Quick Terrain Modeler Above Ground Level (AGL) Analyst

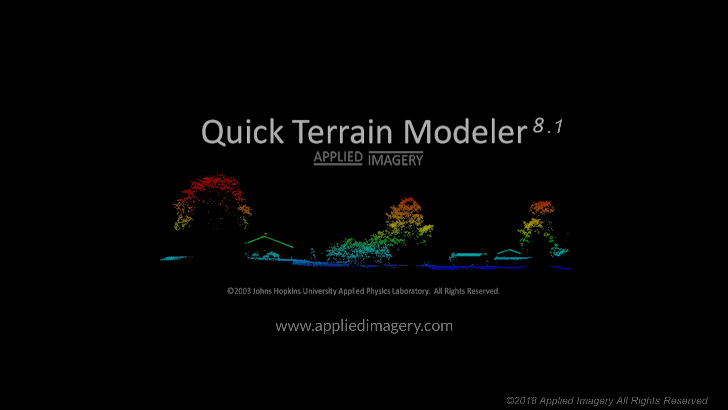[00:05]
In this video, we'll cover the Above Ground Level, or AGL, Analyst tool.
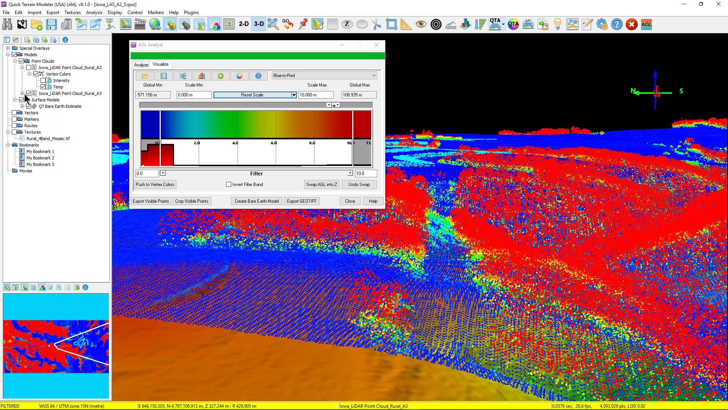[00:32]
A bare-earth surface model, or DTM, is useful all by itself for many types of analyses.
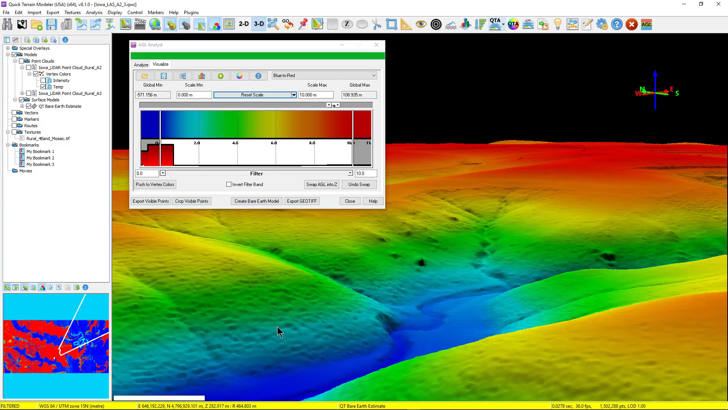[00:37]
Next, during the quality assurance and quality control process,
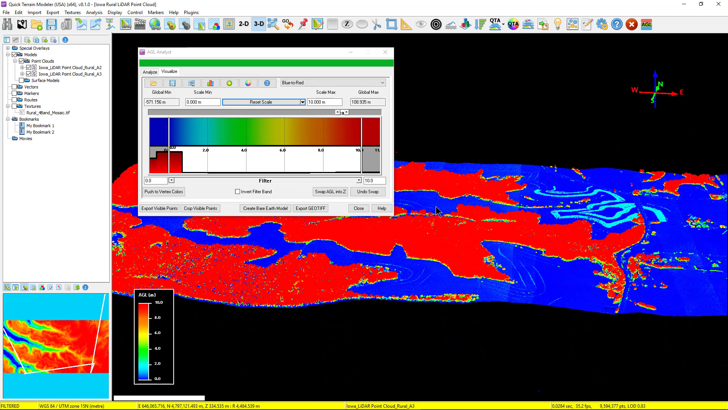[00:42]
AGL Analyst makes it easy to identify and remove points or anomalies that are clearly noise both above and below the surface of the model, as you can see here.
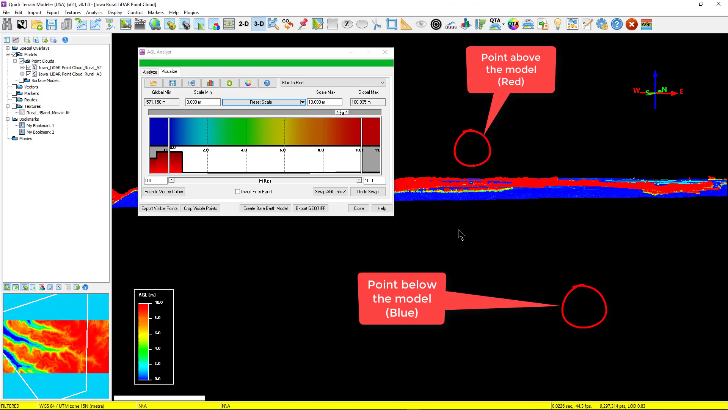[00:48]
Another powerful feature is the ability to remove foliage. Even in rugged terrain, the AGL Analyst filtering tools make it fast and easy to remove vegetation canopy to reveal objects and sign of human activity underneath the canopy.
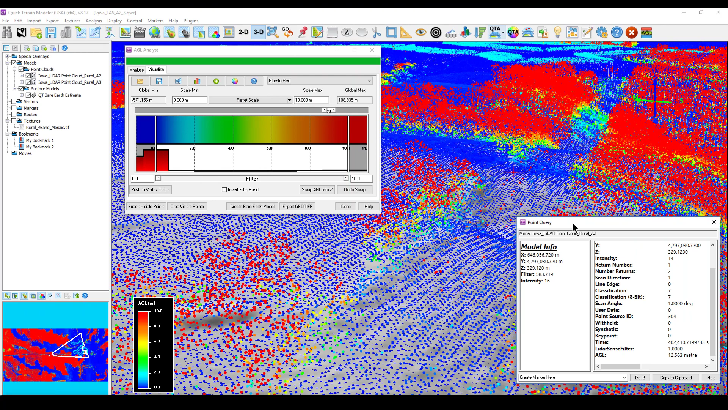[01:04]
Additionally, the AGL Analyst tool makes it easier to identify vertical obstructions, which can present hazards to aircraft on approach and departure. Objects can be easily identified and quantified, such as how high an object is off the ground,
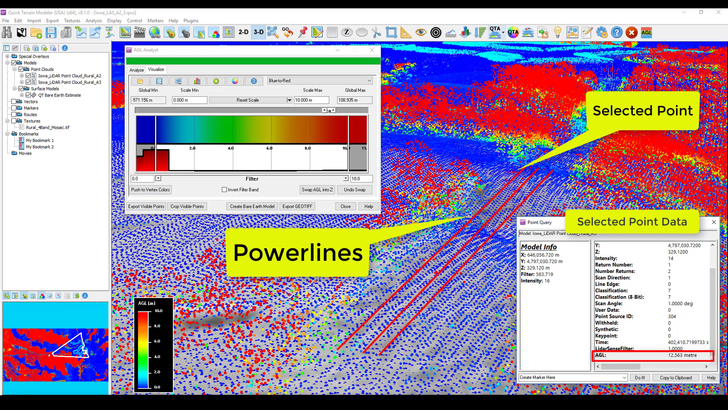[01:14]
and if it will affect an aircraft's flight path. We begin with an LAS model loaded. In this example, we are using the Iowa Rural data tiles A2 and A3,
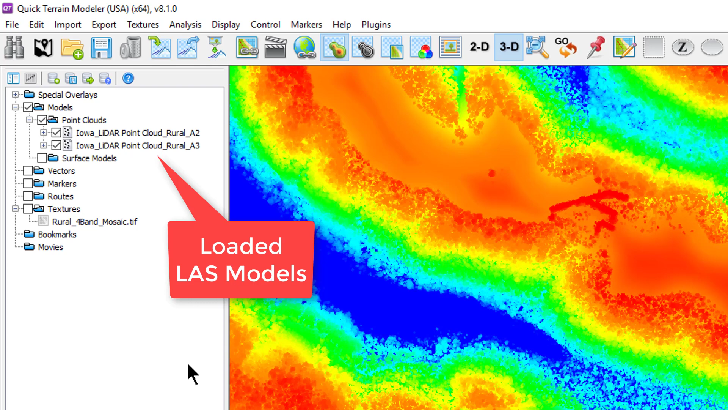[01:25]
which has some vertical relief and plenty of vegetation for our examples.
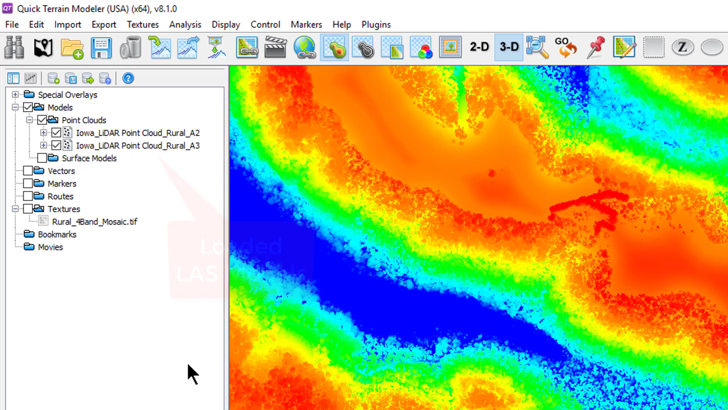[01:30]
It's available as a free download on our website. To open the AGL Analyst tool, we have several options. The first is on the analysis menu. Second is to add the AGL button to either the default or tactical toolbar by selecting the configure toolbar button, finding and adding the AGL button.
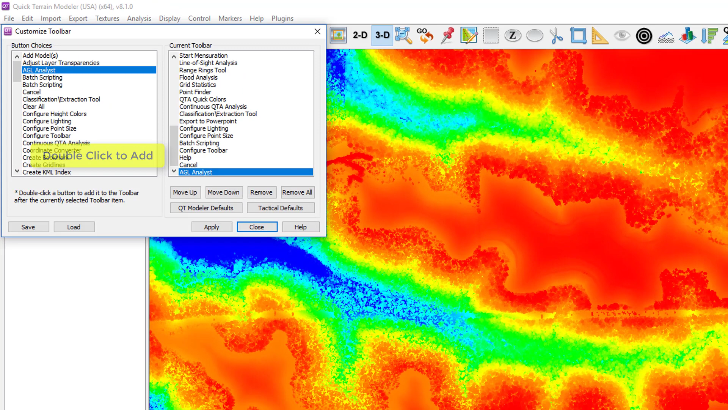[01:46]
Lastly, for users who work predominantly with point clouds,
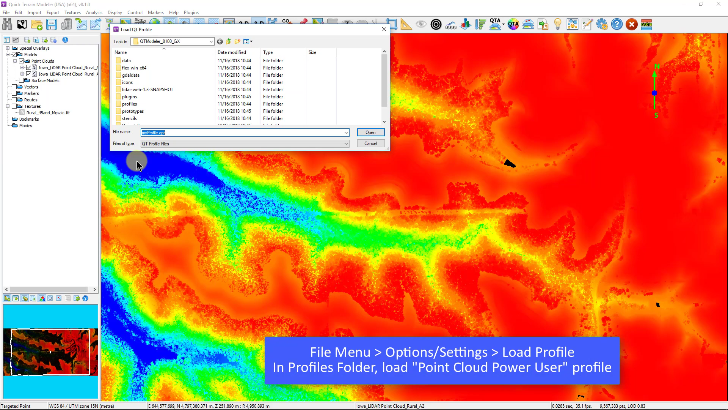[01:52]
you can load the point cloud power user profile,
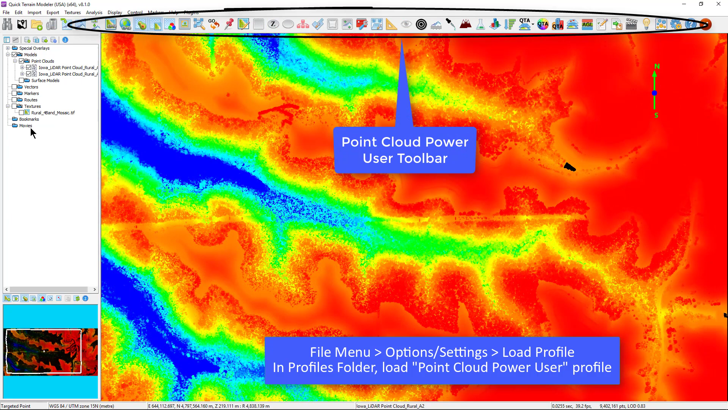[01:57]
which includes the AGL Analyst button among many other point cloud specific buttons. After opening the AGL Analyst tool, we first want to calculate AGL values prior to performing any other analyses. To do this, we choose an algorithm. There are several choices, but the newest and most accurate is LiDAR Sense.
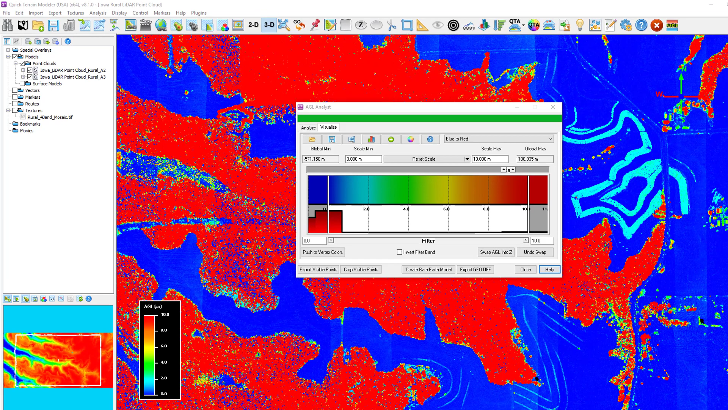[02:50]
Let's take a quick look at the Palette configuration tool.
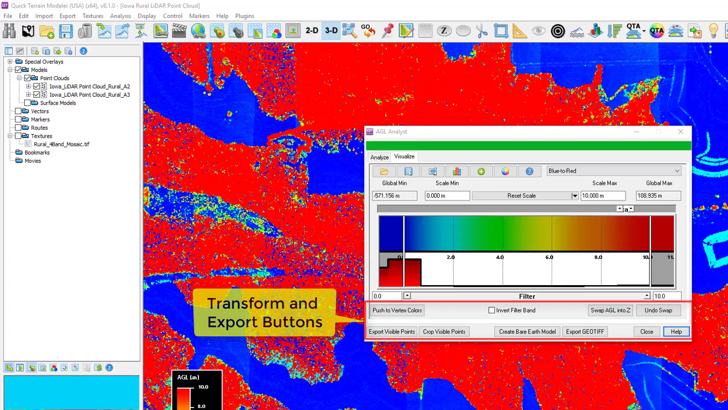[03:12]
From here, now that every point has been assigned an AGL value, we can color and filter based on those values. Here I'm demonstrating how to strip back the vegetation simply
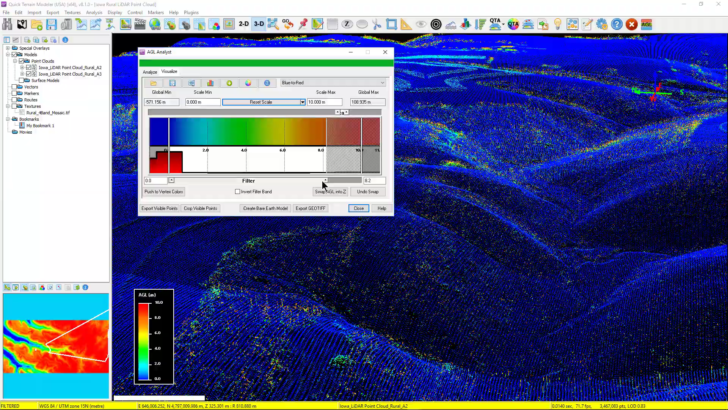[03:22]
by moving the slider and filter our AGL values from top down. If I want to create a custom palette, I start with a blank palette from the drop-down menu.
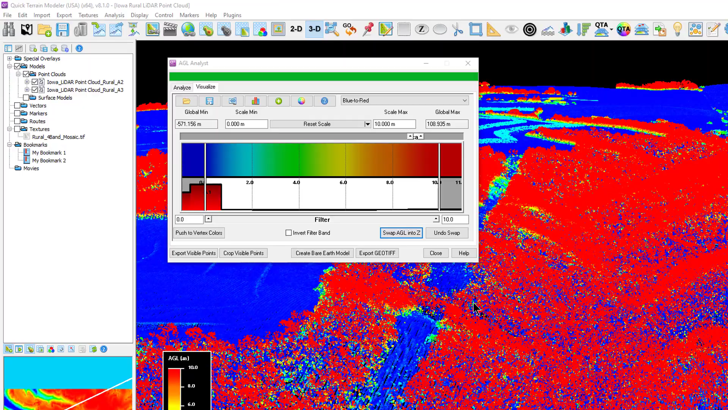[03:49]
The swap AGL into Z allows users to work entirely in AGL space rather than absolute space. It creates a normalized view of the model, whereas the model appears flattened, but the AGL features are now more pronounced.
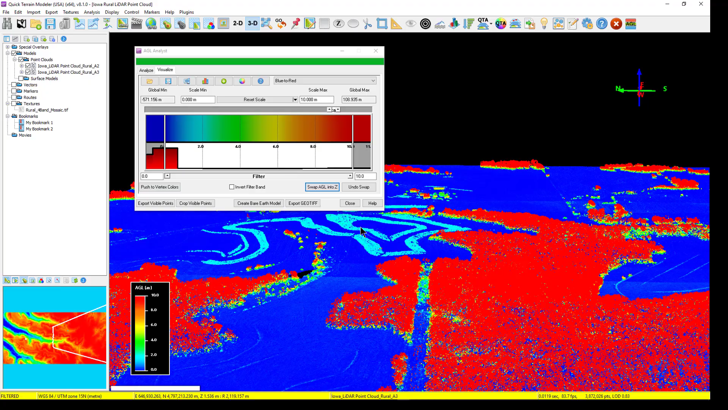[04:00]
The undo swap will return the model to the absolute view. And finally, to create a bare-earth model,